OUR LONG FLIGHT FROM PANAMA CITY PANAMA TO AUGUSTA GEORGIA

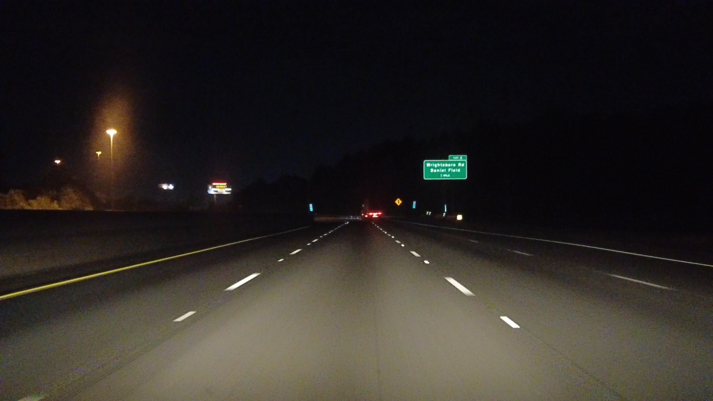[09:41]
Nobody's in the road because it's 1 o'clock in the morning right now.